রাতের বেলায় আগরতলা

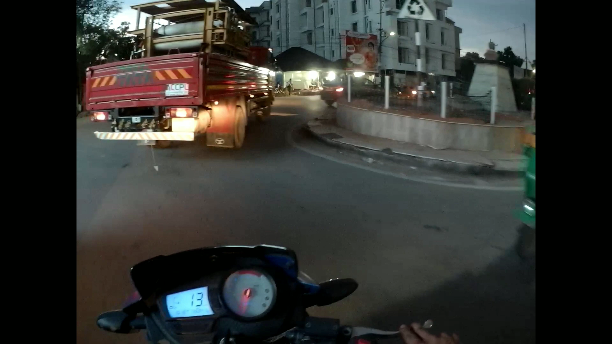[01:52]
इस शामने चलता से अप्ता CNG गारी करें तो एका इटर बे चांसे मत्ते बे चांसे एदग
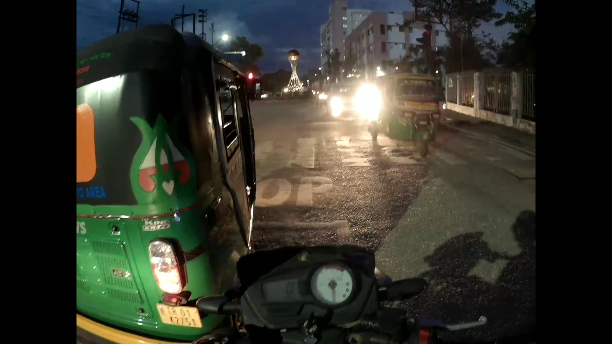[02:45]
आपकाई स्टाफाई से गाईस एठावामान तो स्कूल ओहोँएखो शामने ट्राफिक देखो शबाई कीवज़ चलते चाहिए तेखो शामने एक हांटार
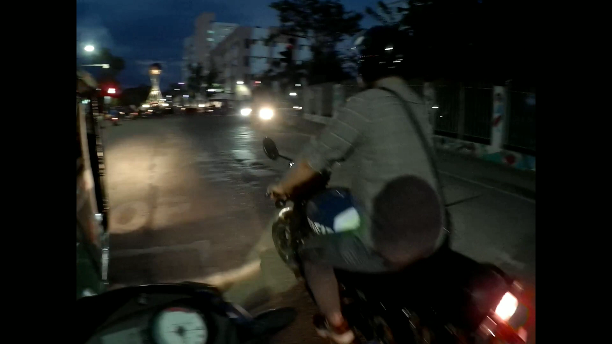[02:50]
जेटिक दिया लोक एडाया रोड़क्रोस हो जागर माँ दिग्या दाराईसे
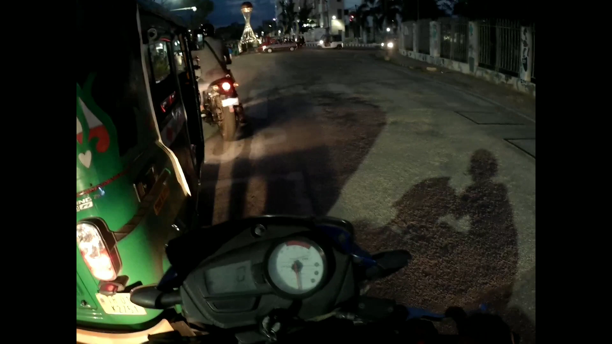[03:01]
एक दूमी ठीक ना रोड़स्टा के फोलो गत्त विपो कारण रोड़स्टा के भानाईसे आम डाल दीगा
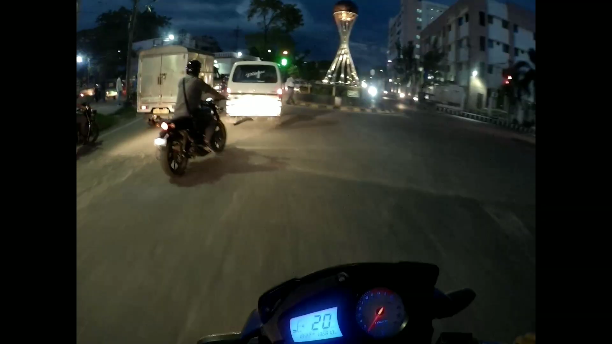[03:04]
एज़ा तेखेले हो एज़ेखो ट्राफिक काता भालो तो
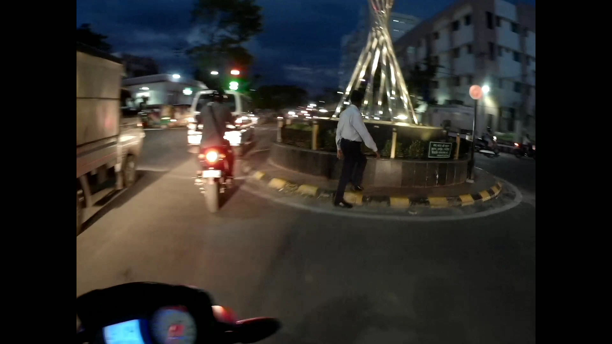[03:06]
हीज़ेखो शब्णालाईसे महन होँए आमार गविटा देख से आमान दीगे
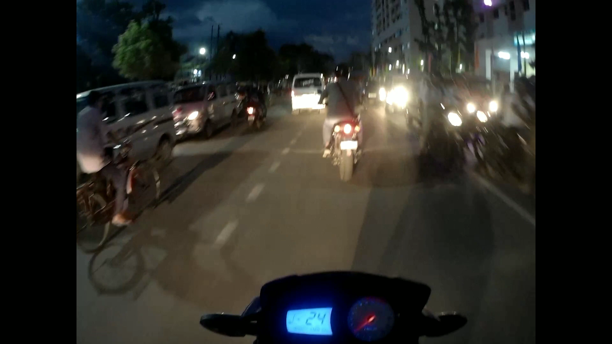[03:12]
बढ़स्टा के अडाम से ट्राफिक का भालो बहरे होँए
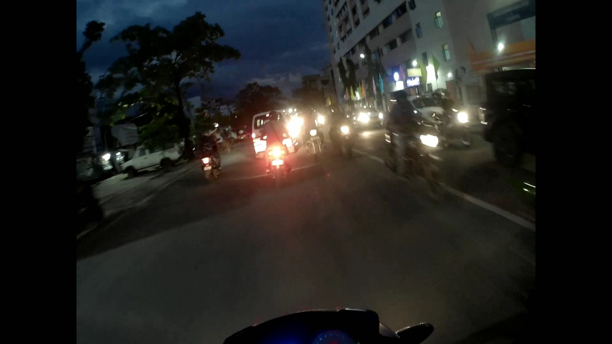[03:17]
करना देखेले ढमानहीं है डालो बड्राफिक का भालो बील्डिंग